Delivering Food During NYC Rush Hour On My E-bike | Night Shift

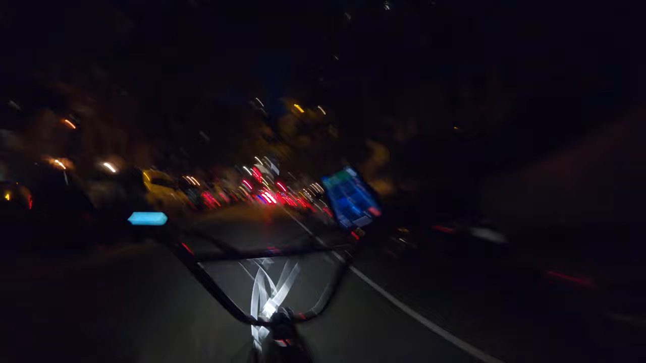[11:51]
turn less on east 32nd destination be on the right all right i'm here about to lock up and go up
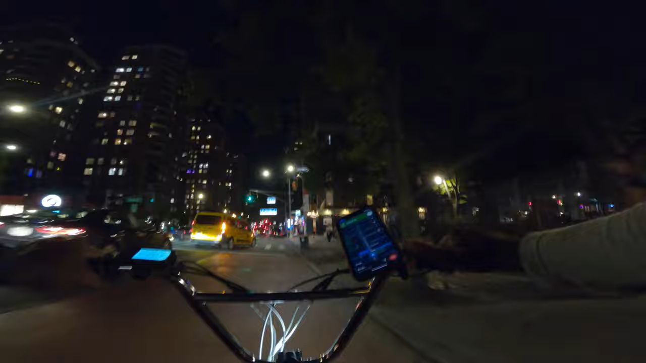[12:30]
so i'm gonna turn right on east 29th look at how much my light lights up on the back of the cab so we're gonna turn right on park avenue south look how much it lights up the street i love this light how you doing i got double order
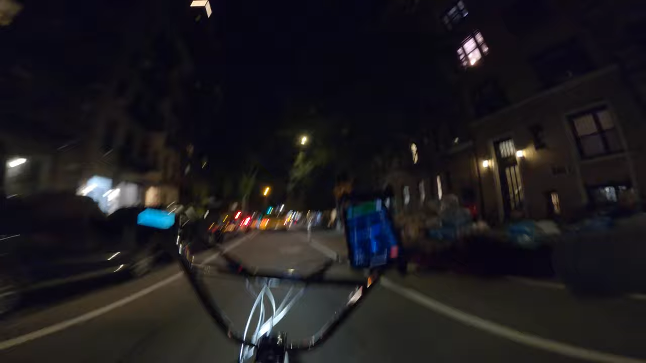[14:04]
to get there quick oh my battery i got two bars left right now so i'll do some pedaling
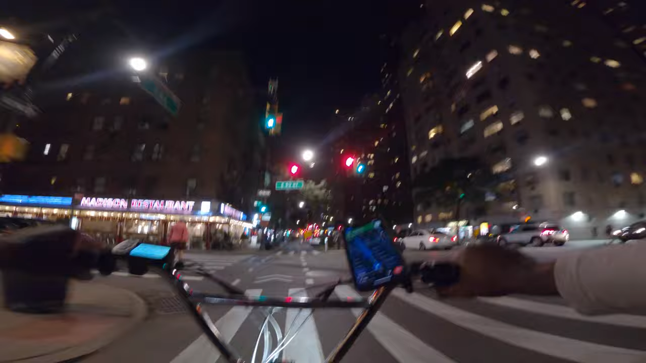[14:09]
so i'll go to 68th and then make that right go straight and then i'm gonna make a right on york ave and this is all the way towards the east side oh i'm feeling this very fun very fun
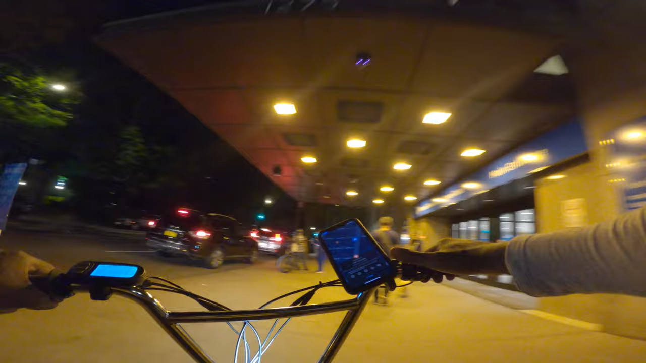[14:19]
hey justin i'm your uber east driver i'm outside take care